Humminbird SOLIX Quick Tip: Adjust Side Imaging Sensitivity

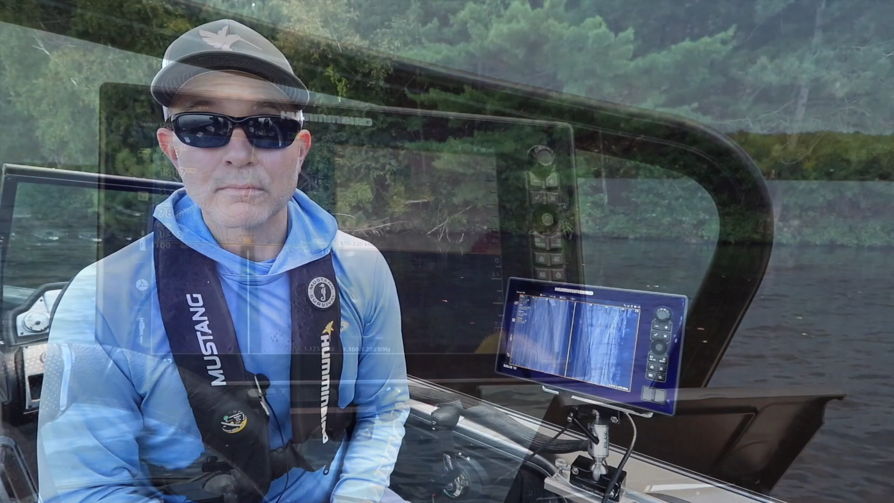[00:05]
Adjusting sensitivity is the easiest and fastest way to enhance the
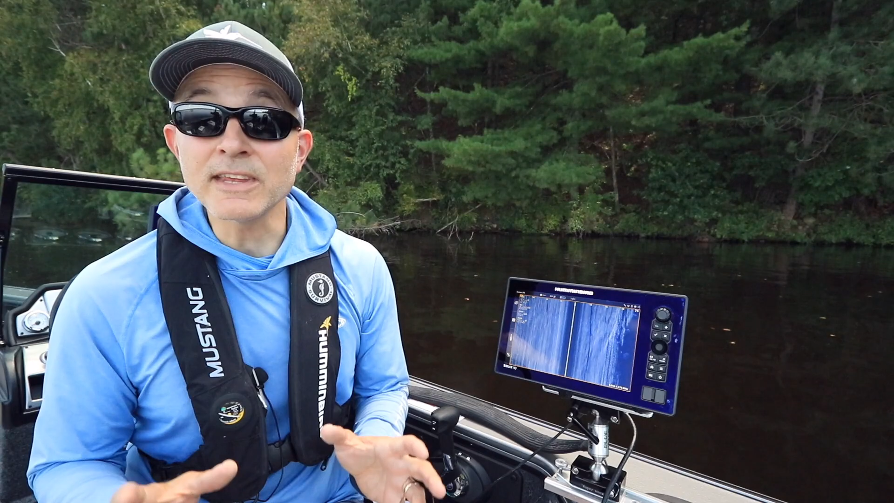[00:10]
image quality of your side imaging view on your Humminbird Solix.
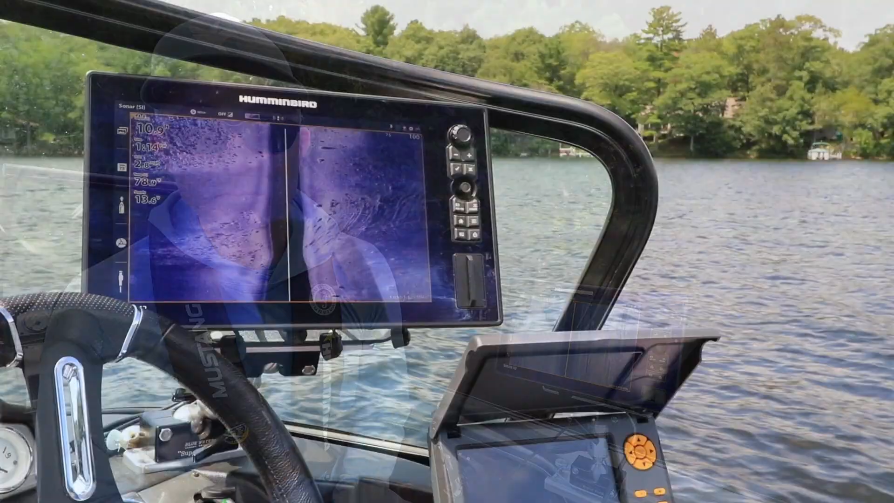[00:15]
Increase side imaging sensitivity to see more detail as well as smaller objects like baitfish.
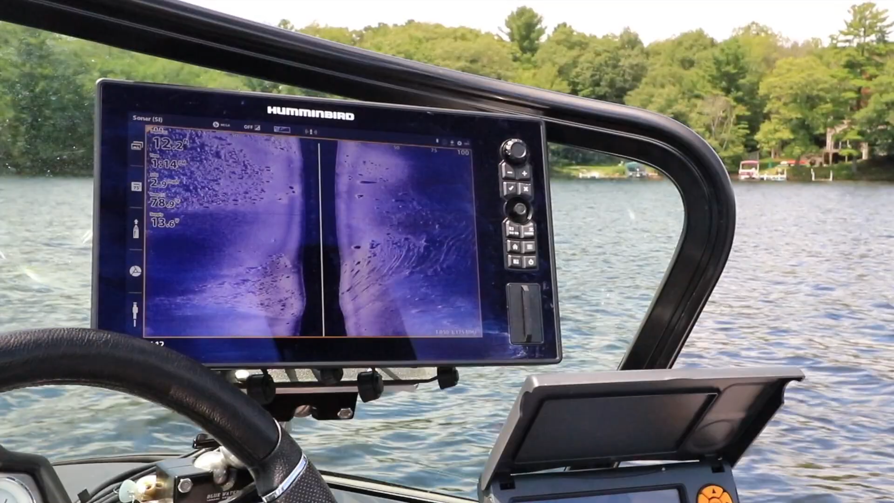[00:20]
Or decrease side imaging sensitivity to eliminate clutter and to focus on the strongest side imaging returns like the bottom,
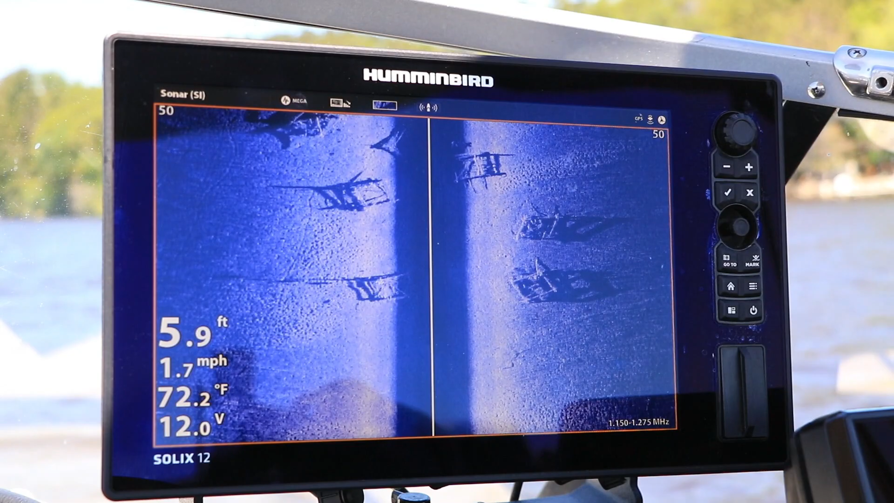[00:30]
On screen: depth 5.9 ft, water 72.2°F, speed 1.7 mph
primary structure, and larger fish.
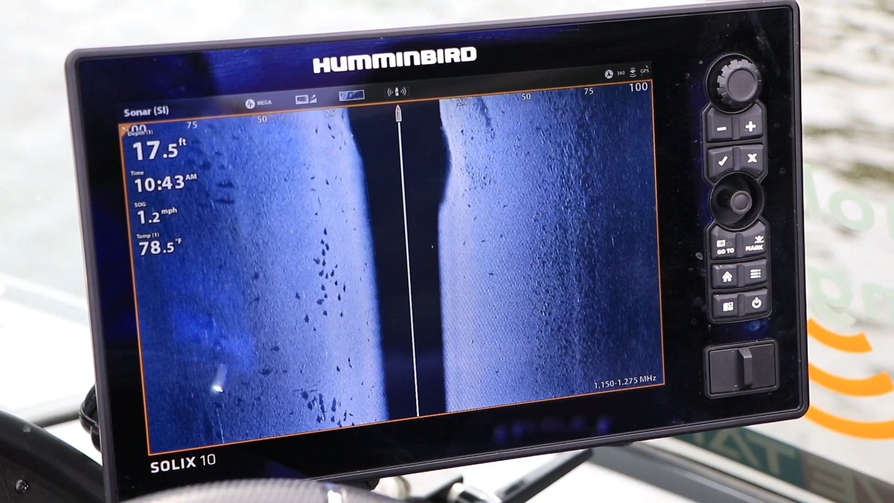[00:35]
On screen: depth 17.5 ft, water 78.5°F, speed 1.2 mph
There are two easy ways to adjust side imaging sensitivity on your Humminbird Solix.
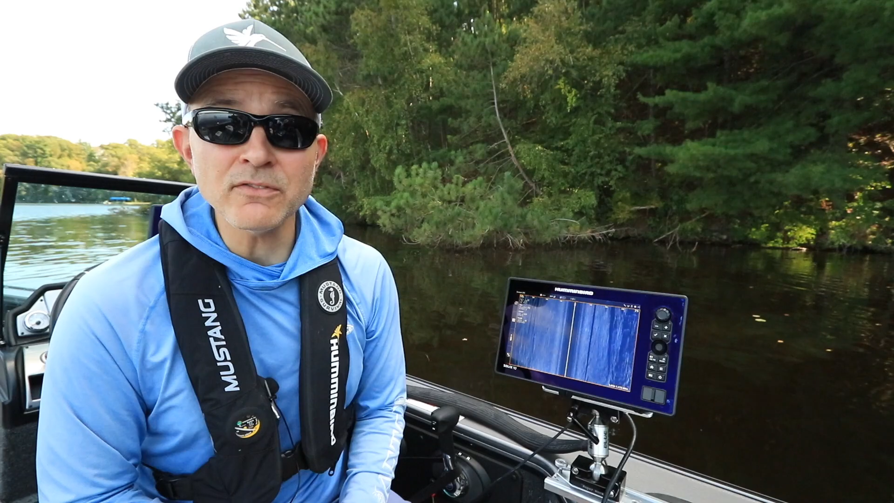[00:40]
From the side imaging view, turn the control knob clockwise or counterclockwise to increase or decrease side imaging sensitivity.
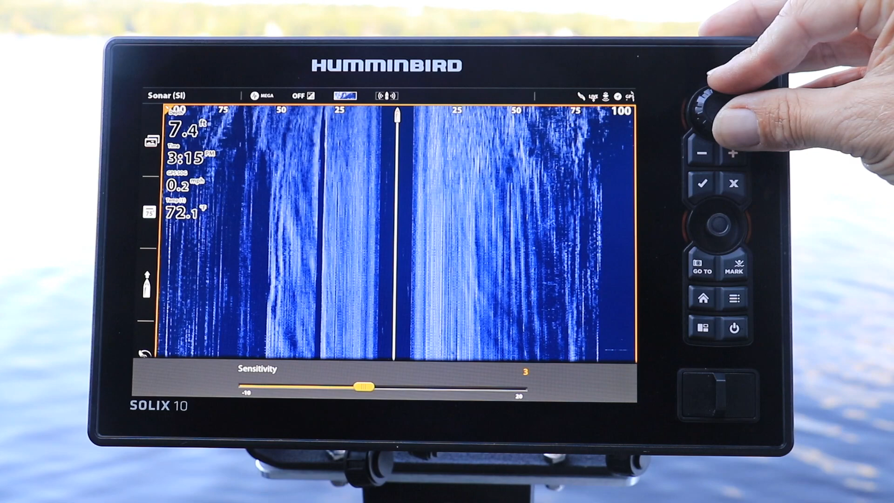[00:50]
On screen: depth 7.4 ft, water 72.1°F, speed 0.2 mph
Or, from the side imaging view, press the menu key once to access the side imaging express menu.